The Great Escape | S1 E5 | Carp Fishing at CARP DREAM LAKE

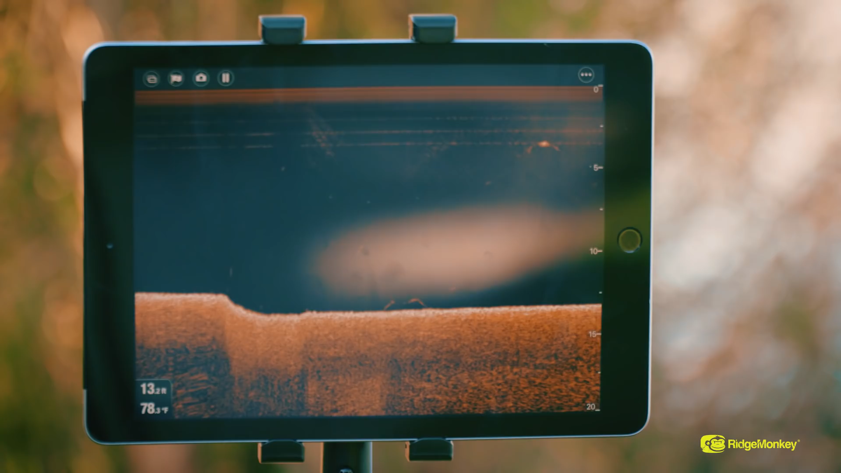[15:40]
This has given me full topography of the lake bed and the situation I'm going to be faced with out there but what I have got everywhere out in front and to the right is literally flat like a bowling green, there isn't anything out there.